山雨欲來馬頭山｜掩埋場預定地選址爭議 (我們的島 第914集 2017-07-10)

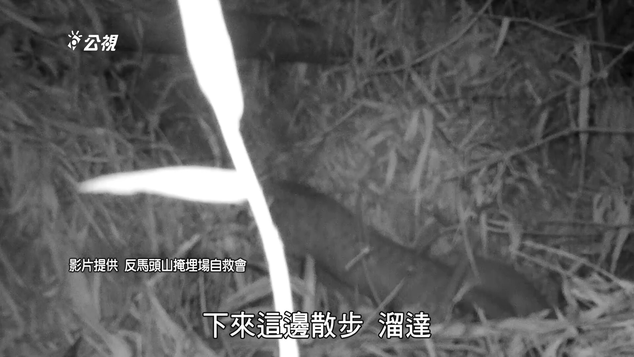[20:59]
黄慧敏拍到了穿山甲妈妈背着宝宝，水鹿在进食，
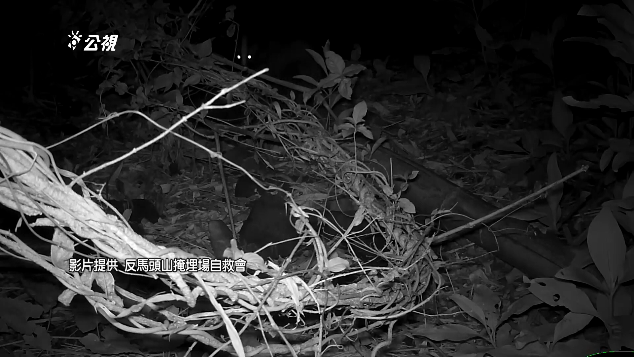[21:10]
两只白鼻星在觅食，石蟹獴在溪沟中探头探脑，
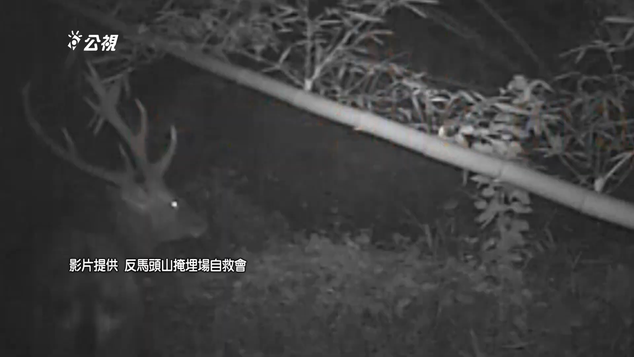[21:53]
水鹿、穿山甲、石蟹獴都是二级保育类动物，属于珍贵稀有的野生动物。黄慧敏没有想到，设置掩埋场的争议促使他深入调查马头山，以全新的视野认识自己的家乡。